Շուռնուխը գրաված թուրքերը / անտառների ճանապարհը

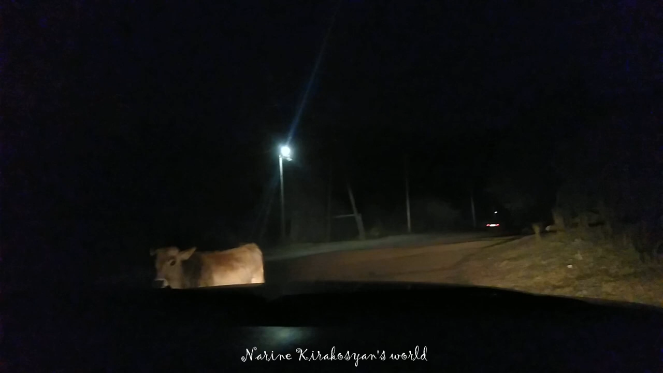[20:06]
կապանի կենտրոն։ Իսկ տաթևը ո՞նց է։ Ճանապարհը դեռ մի 16 կիլոմետր է գրուն տա։ Իսկ Շորնուխի միակ ճանապարհը էսա, որ եկանք։ Ստից որ եկանք հիմա ասենք։ Հա։ Շորնուխ եք։ Հա։
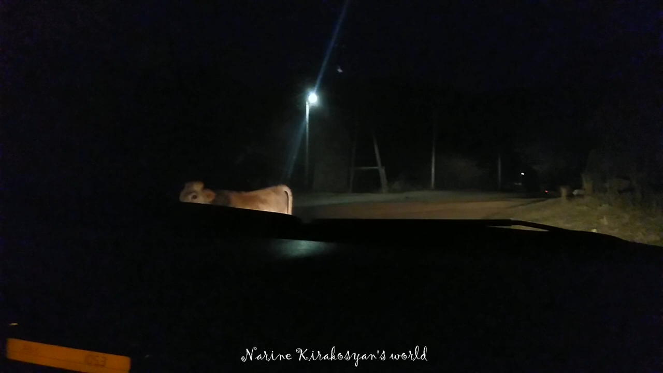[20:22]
Իսկ ճանապարհը ինչ վիճակում է, ասում են, որ պայթացրել են։ Ես այսօր լսել եմ, բայց ամբողջ օր ավտոները գնում են գալիս, այդ մեծ կուրաներն էլ են գալիս։ Հա, չէ, այստեղ չէ, այն կոմի ճանապարհը։ Այն կոմին չի գիտի։ Մաչես կոմի ճանապարհը։ Սեպարսկական ֆուրերն էլ են գնում։ Հա։ Շատ քիչ։ Արդեն կարում են գնալ։ Հա, այդ շալանդները այսօր անցած գնում են գալիս։
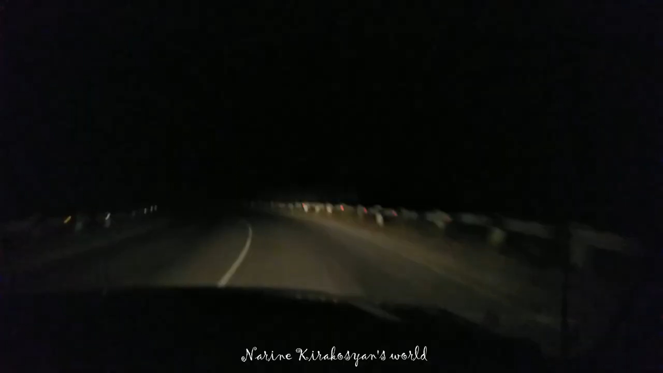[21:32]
սիրելի դիտողներ, գնացինք, ճանապարհը բացեցինք, եկանք, քանի որ մութ է, բայց ամենայն դեպս մենք անցանք Տիգրանաշենի ճանապարհը ու շատ անհասկանալի է, թե ինչու մինչև եւ դրանից հետո, այսինքն Տիգրանաշենից, որը այսպես անընդհատ քյարքի-քյարքի են անվանում որոշակի շրջանակներում, կա ասֆալտ, իսկ այդ հատվածը,